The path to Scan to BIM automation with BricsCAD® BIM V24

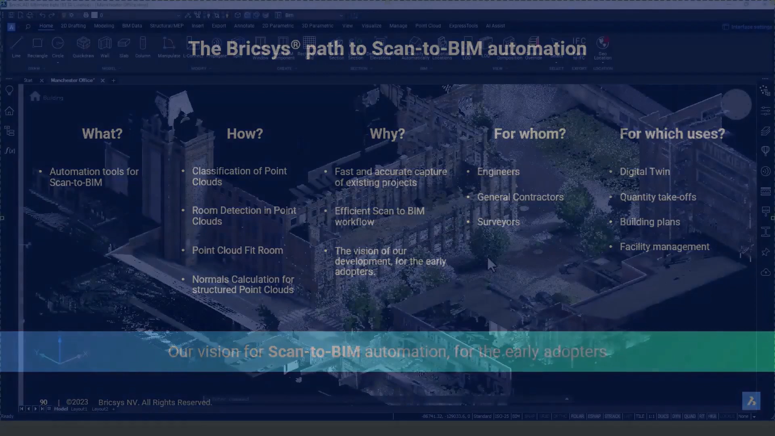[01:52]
Welcome to Manchester office. This three-story building needs to be renovated. We captured this point cloud using a Leica RTC 360 scanner
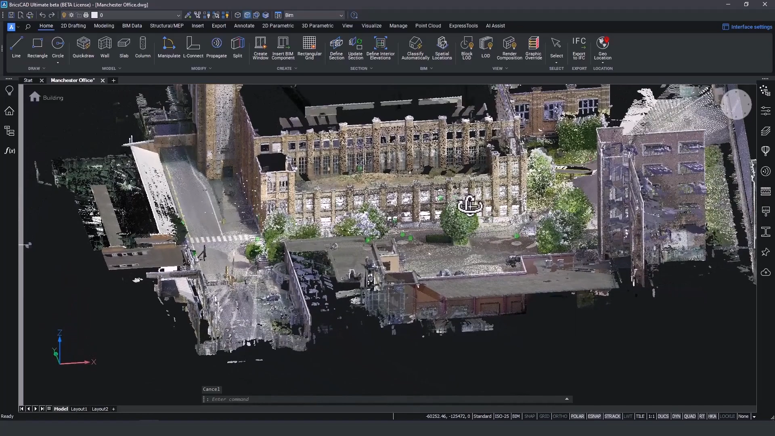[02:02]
and after the pre-processing was completed we were able to insert it in BricsCAD.
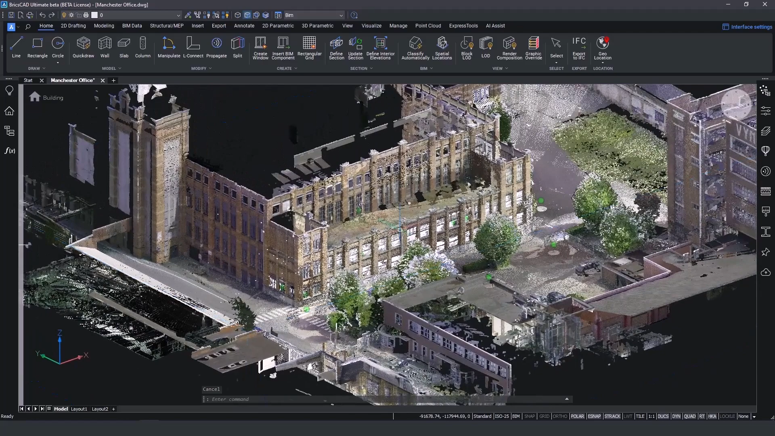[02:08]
In order to isolate a desired part of the building, we use our standard BIM tools to create volume sections. After the definition of the section area, we input the height of the box and use the double click to open the section.
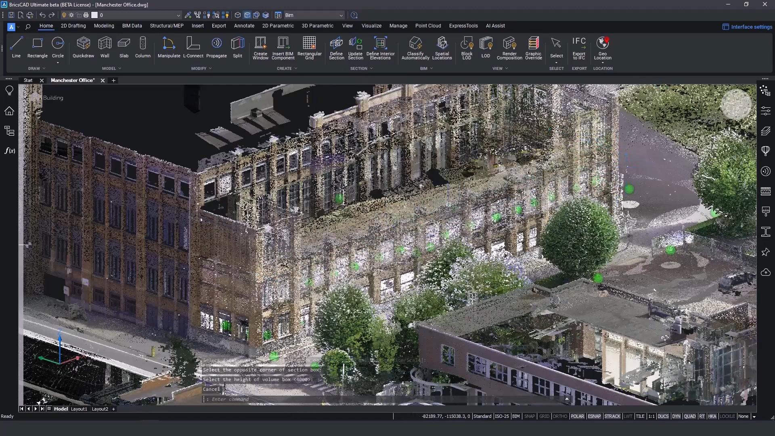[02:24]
We highly suggest to fully isolate the point cloud area that represents the rooms we want to model.
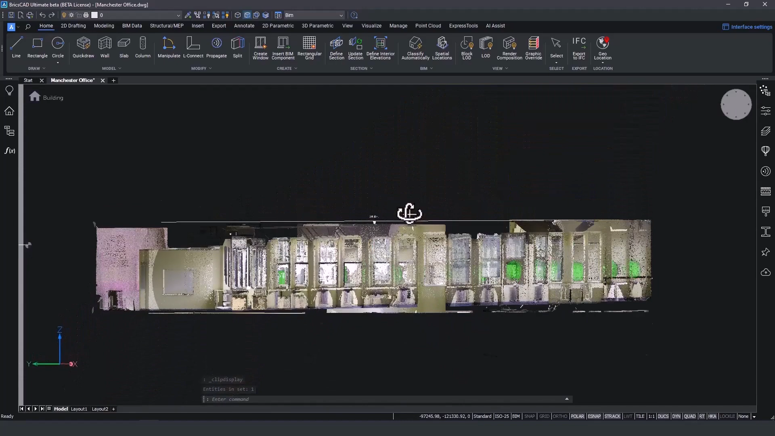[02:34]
The isolation will improve the accuracy of the room detection. We can also open up the bubble views generated by the scanners to double check the isolated geometry. By visiting the point cloud tab on the ribbon, we will find the newly added features. The point cloud classify tool classifies the visible points into different classes.
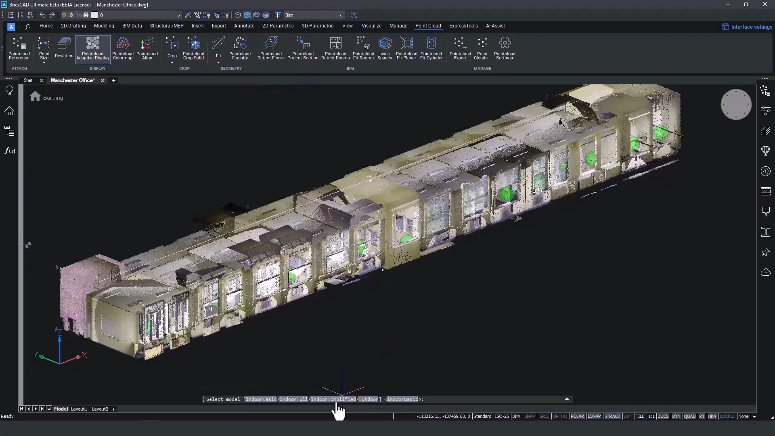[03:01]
We can now select the classification mode we require. In this case, we select indoor simplified and let the process happen in the background.
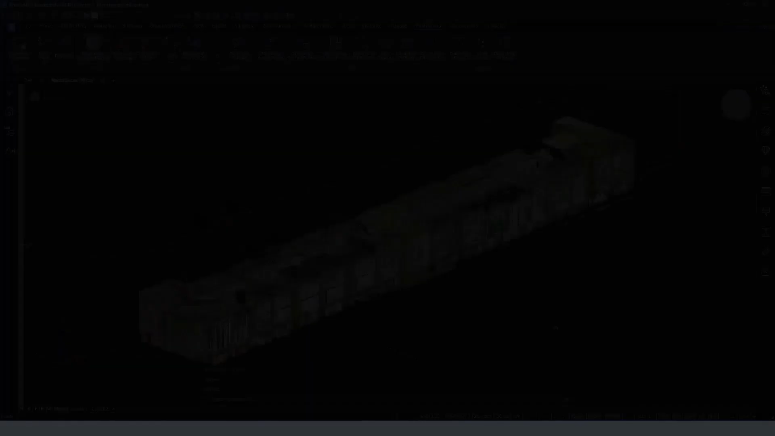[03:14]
When the classification is completed, we open up the point cloud manager side panel and unfold the newly created classes. We can now hide unwanted scanned objects and only isolate the ones necessary for the renovation.
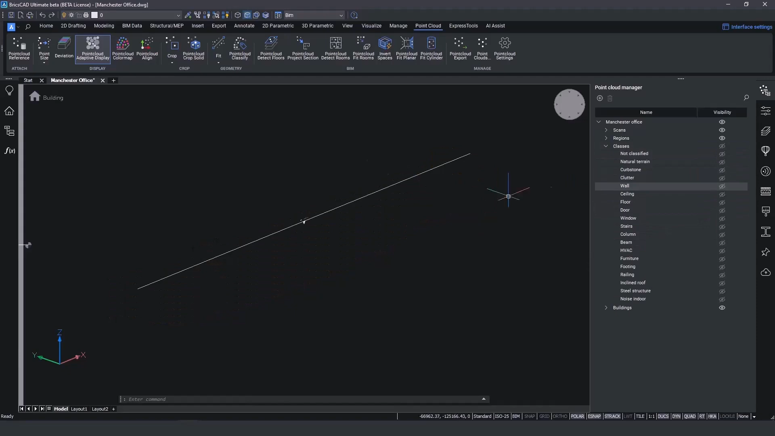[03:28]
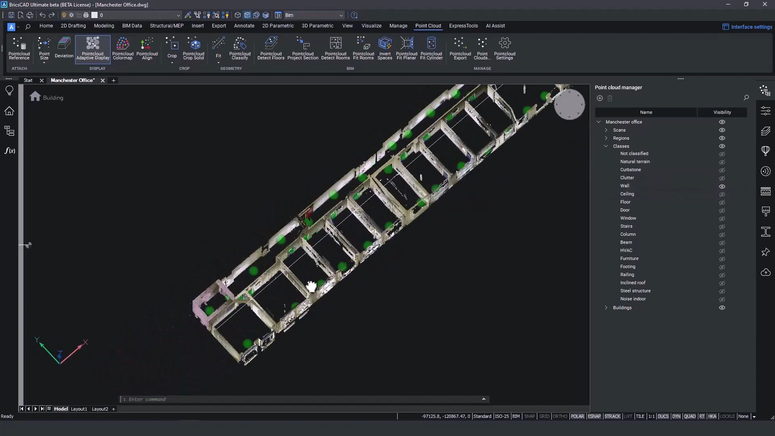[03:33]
In our case, the walls, the floors and the ceiling.
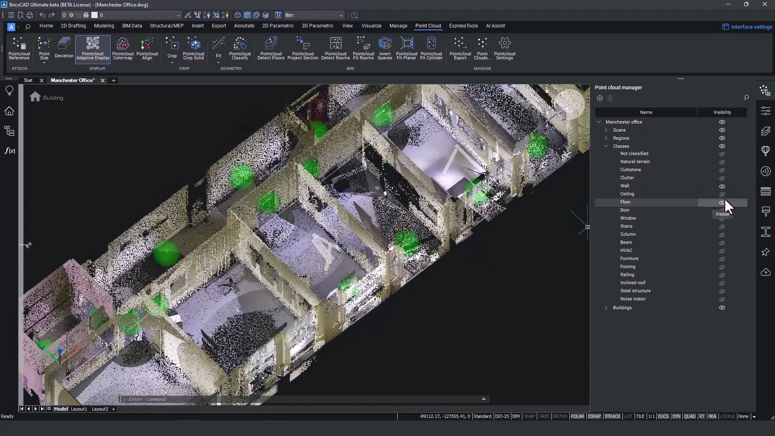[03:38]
This way we can easily hide and isolate specific objects and areas of our point cloud.
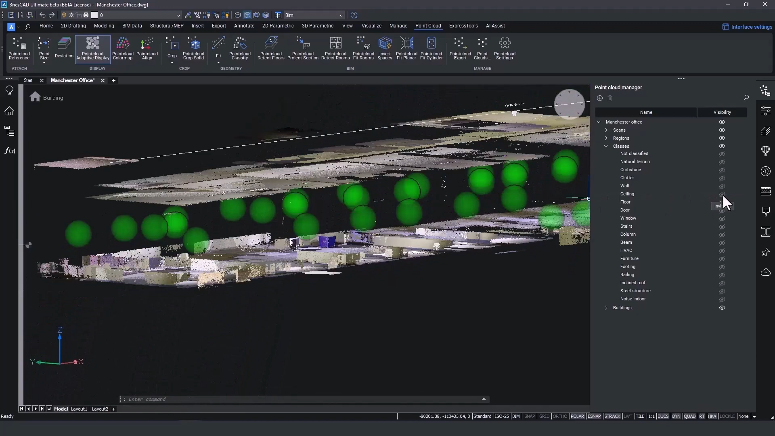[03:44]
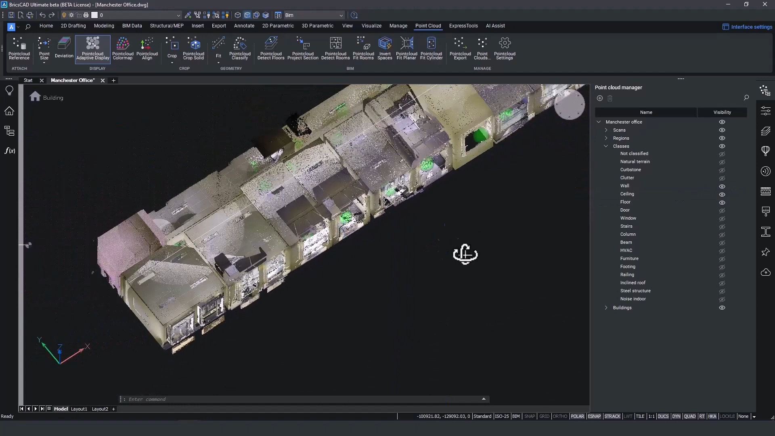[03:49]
On the point cloud tab on the ribbon, we will find the next new feature. Point cloud detect rooms will automatically detect the rooms that are fully inside the volume section. After defining the building and the floor number, the detection process begins in the background.
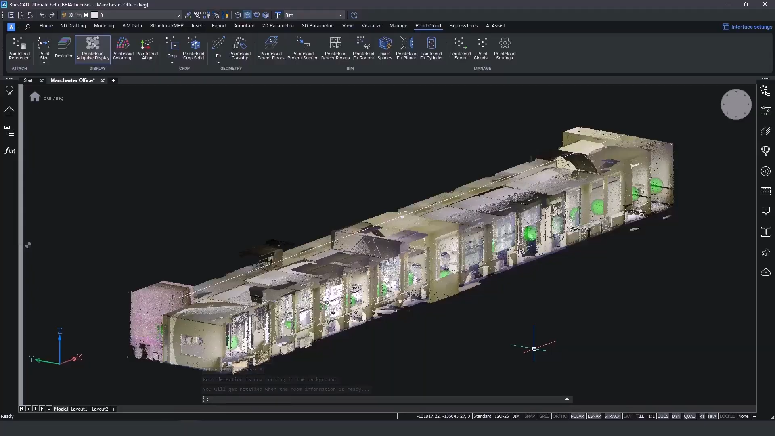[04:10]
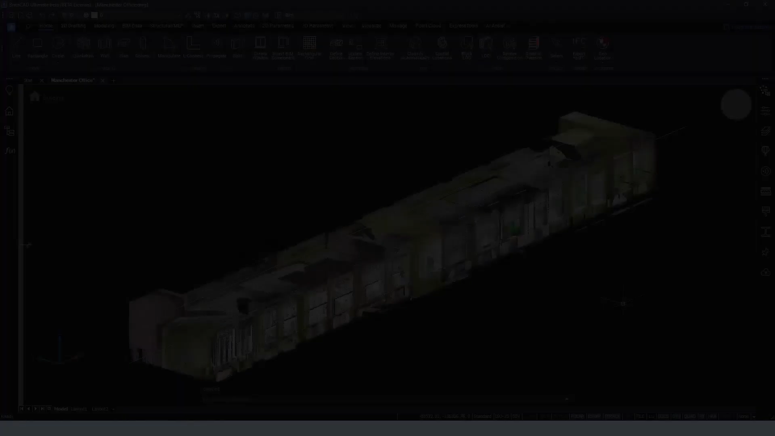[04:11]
Once we get notified about the completion of the detection, we open up the point cloud manager side panel and we find the detected rooms under building 1 and floor number 3.
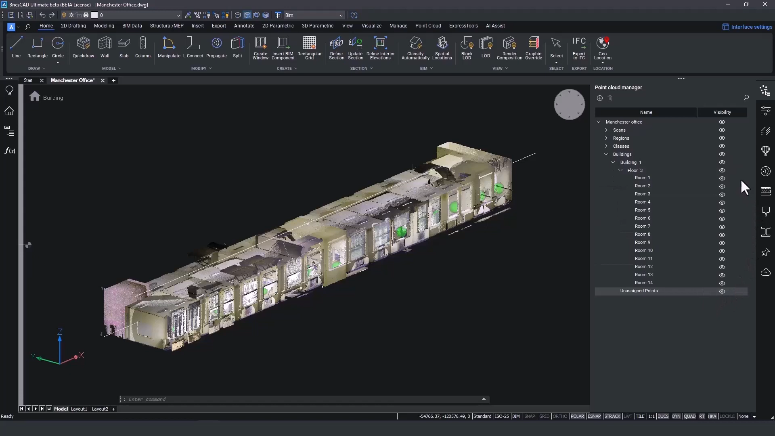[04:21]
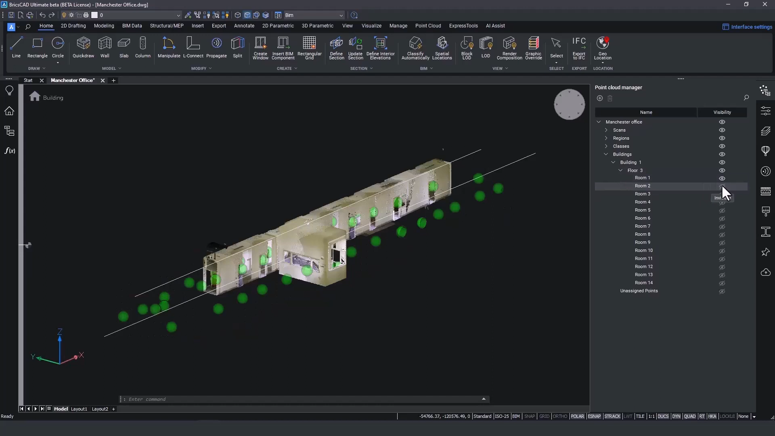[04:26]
We can now isolate each room individually to assess the results. I just noticed that room 1 and 3 are part of the bigger floor corridor. By selecting both of those rooms using the control key, I can right click and merge those rooms. Renaming the rooms is just as easy. Right click and rename it into corridor.
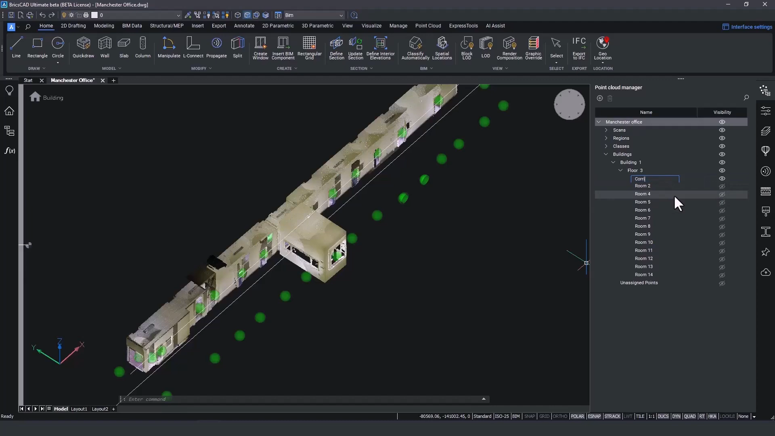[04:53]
We can now enable the rest of the rooms to confirm the detection.
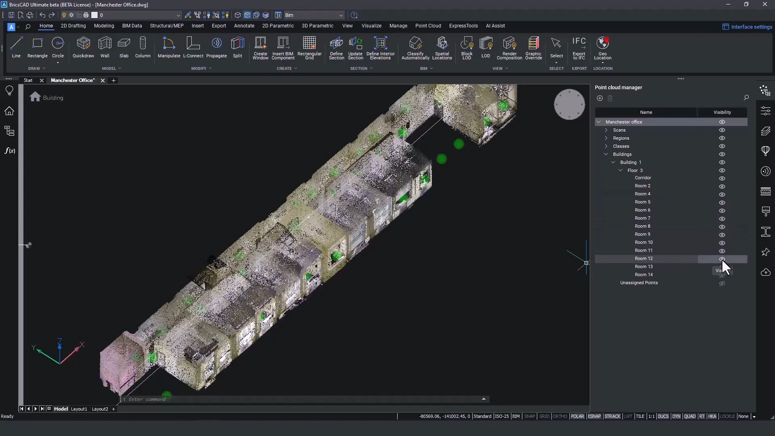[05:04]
At this point, we reach the beginning of the modeling phase. By using the new feature point cloud fit rooms,
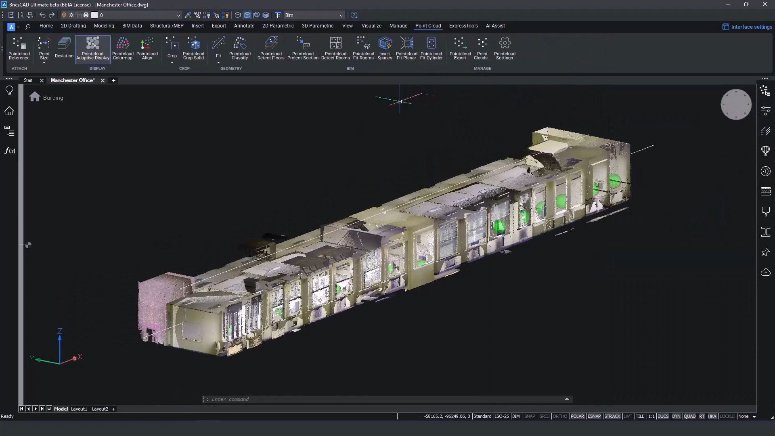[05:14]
we can specify which rooms will be included in the modeling process.
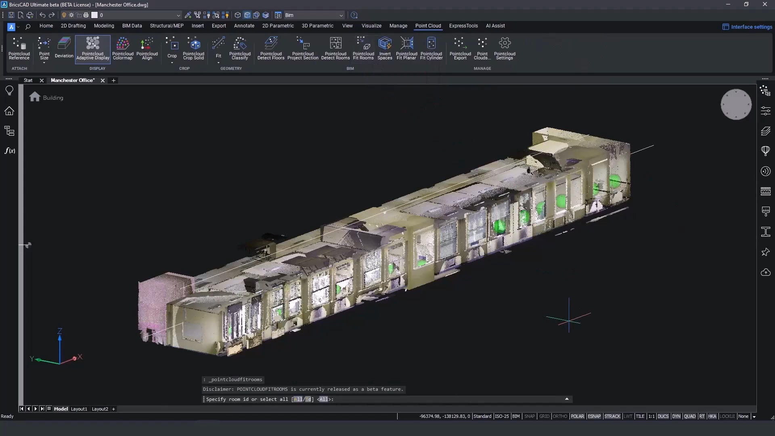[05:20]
We select all of them and restrict the detection to perpendicular walls.
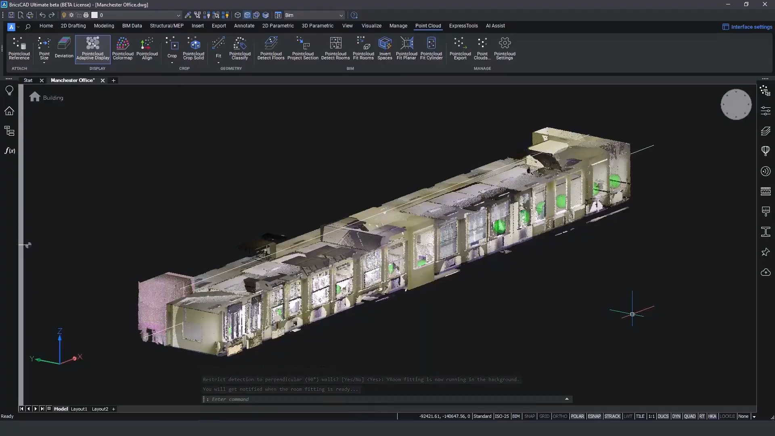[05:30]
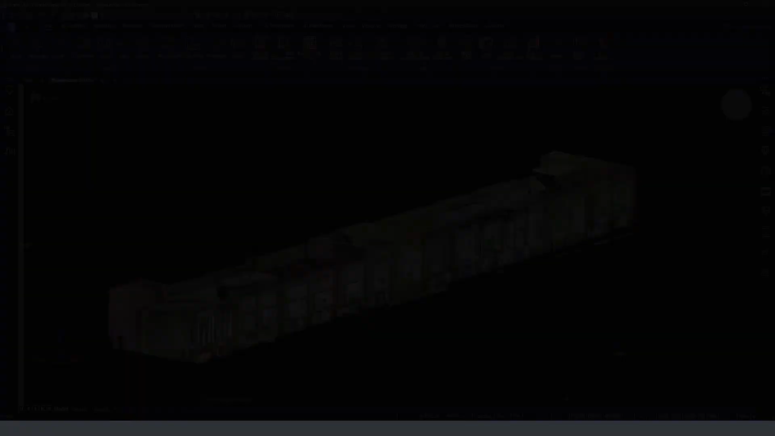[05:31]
When the process is completed, a new layer is added in our list. The layer rooms contains the 3D solids that represent the volume of each room.